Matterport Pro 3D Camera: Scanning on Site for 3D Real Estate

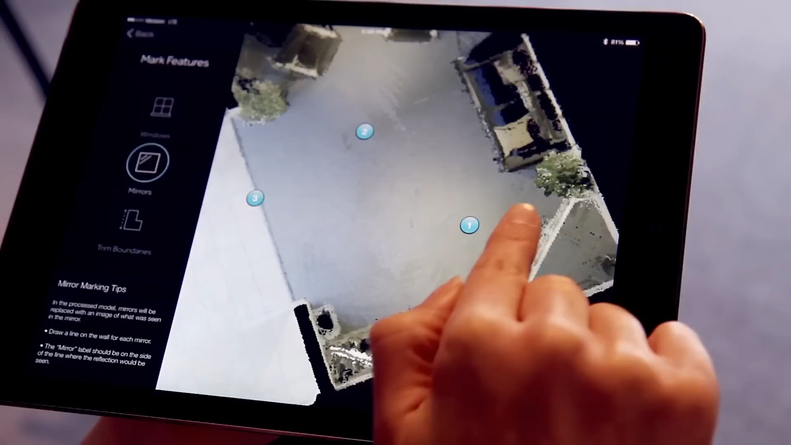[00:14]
how to mark features such as windows and mirrors, and how to scan multiple floors.
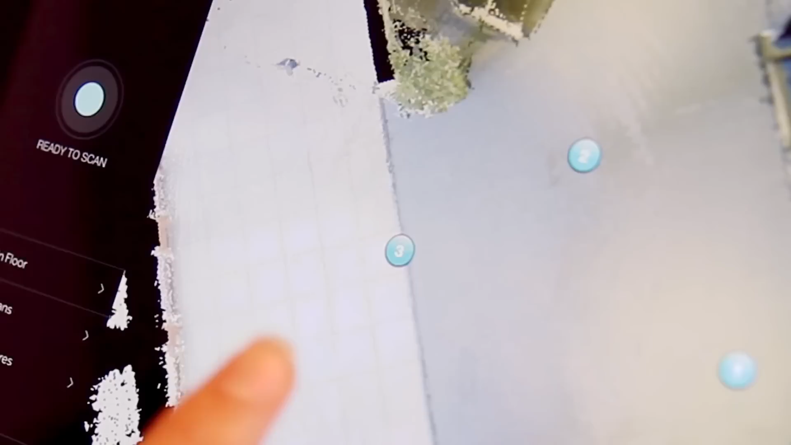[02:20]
The goal is to fill in the areas that are still dark.